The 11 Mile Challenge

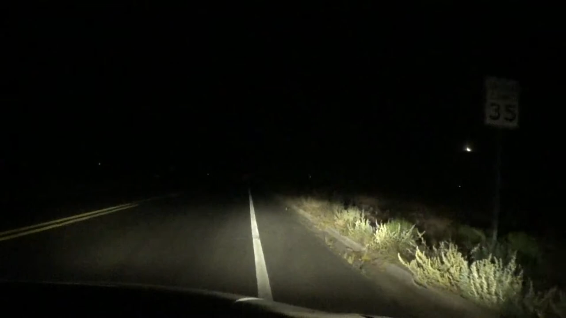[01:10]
I'm just gonna pull off, put my emergencies on just in case someone decides to pop up behind me. There's a fucking dead snake in the road.